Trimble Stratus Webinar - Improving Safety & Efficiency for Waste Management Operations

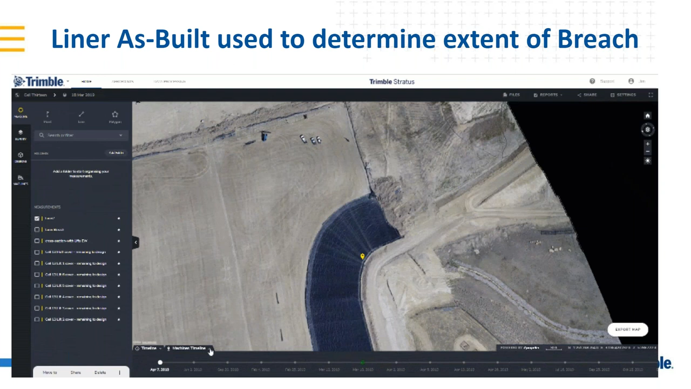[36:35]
bottom but here this is going all the way back to when the landfill was built and so because i dropped that point on the day that it looked like they had breached and i held that point all the way back to the as built i can then look and see exactly where
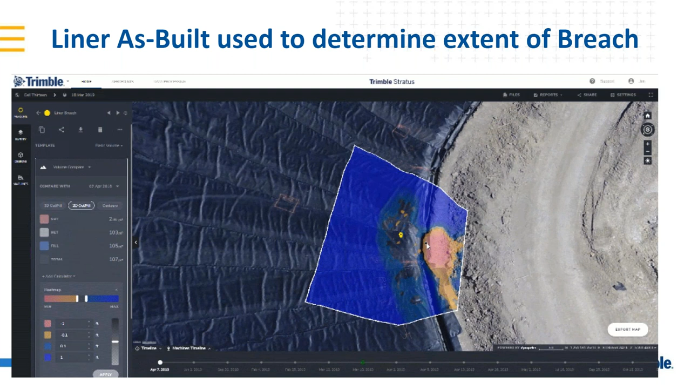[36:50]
that point is on the as built and what that does is they only breached it by like a tenth so they barely nicked the top and then they saw it when they they nicked it so they stopped so
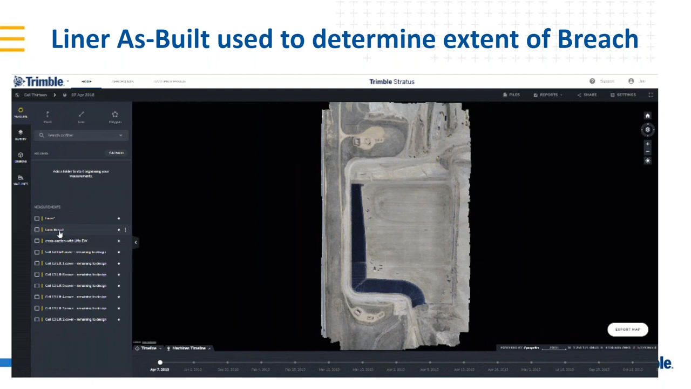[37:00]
it wasn't a big thing but now when they go to repair it and we have that point and we have this as built we can see exactly where that is relative to the liner so we
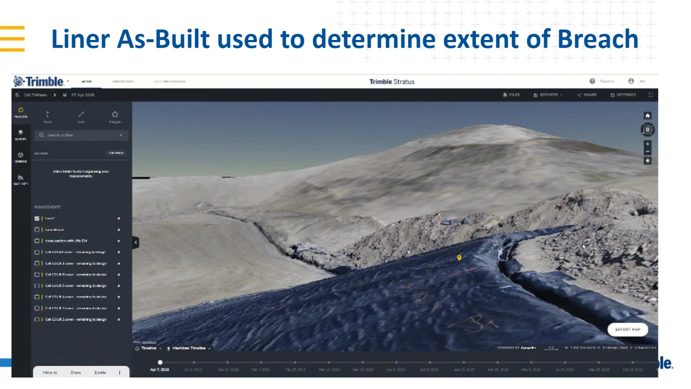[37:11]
can see how far it is horizontally i think it's about seven and a half feet so we just do the horizontal measure tool from kind of where the
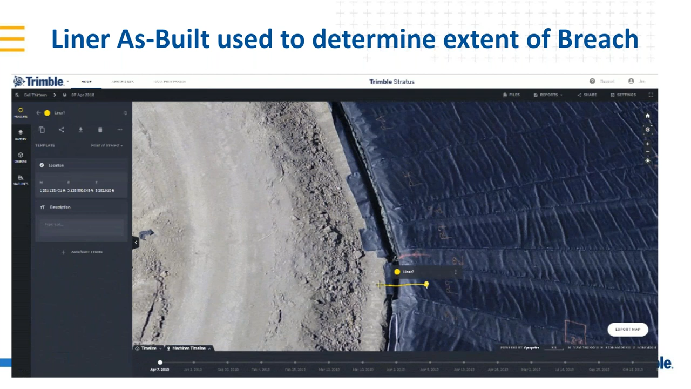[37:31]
so that's just a horizontal distance measuring tool and then the other thing uh after this one's complete is we can do a vertical difference so we can see what the elevation difference is between the two so how how deep are we